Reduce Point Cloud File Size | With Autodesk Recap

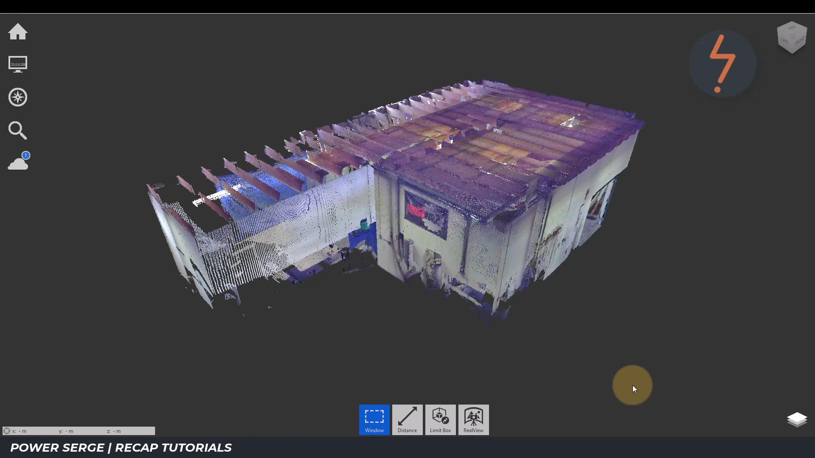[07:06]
it will land in exactly the same spot as the deleted scans in reference to the real view images.
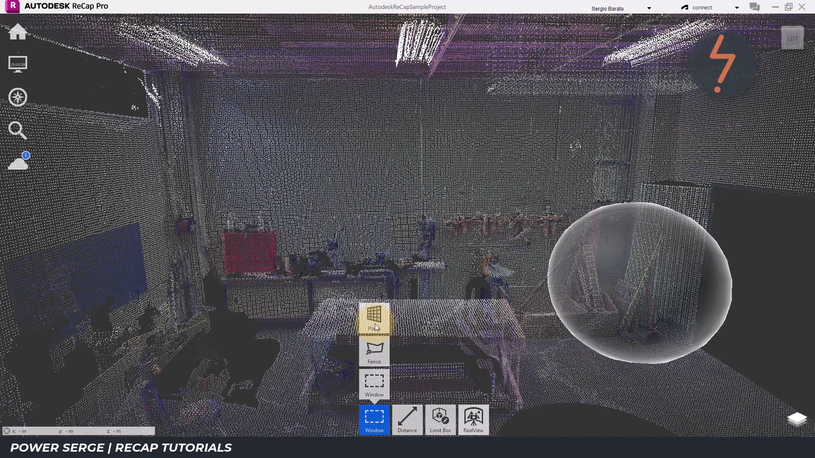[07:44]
I first create a region and I call it walls. Now hit enter to accept that. Then switching to the plane tool. I am able to make selections and create regions.
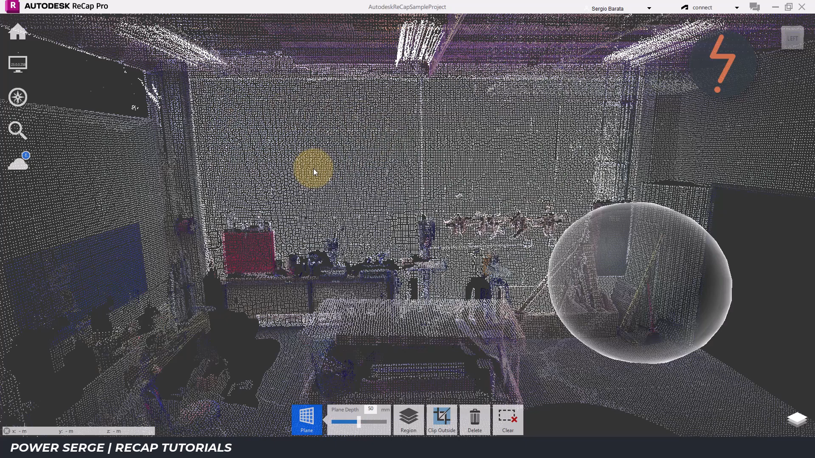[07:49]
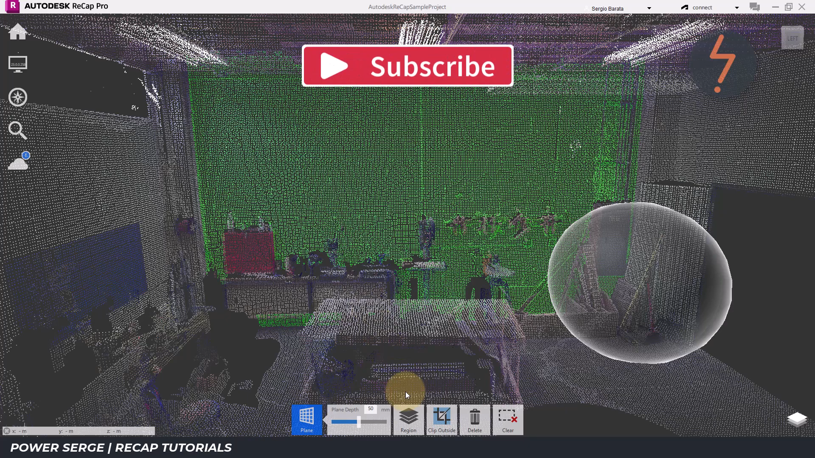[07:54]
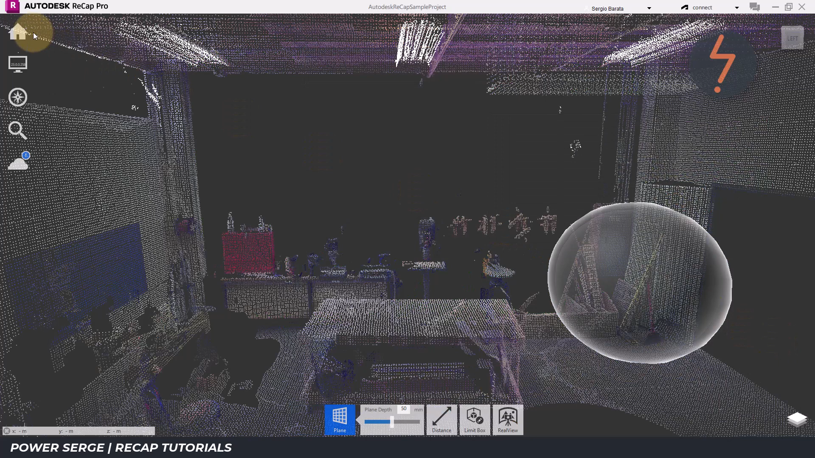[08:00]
Now let's check the impact of all that on the file size. I will save this file with a different name so that comparing is easier.
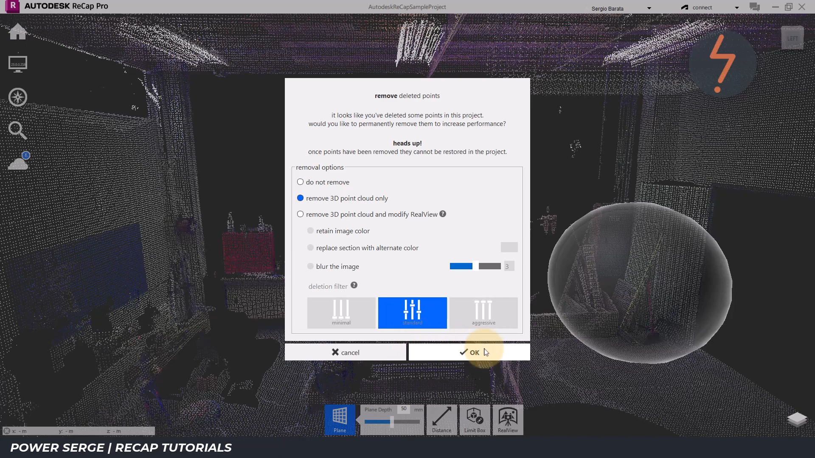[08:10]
Now let's see the results. That merged file is considerably smaller, even with regions added.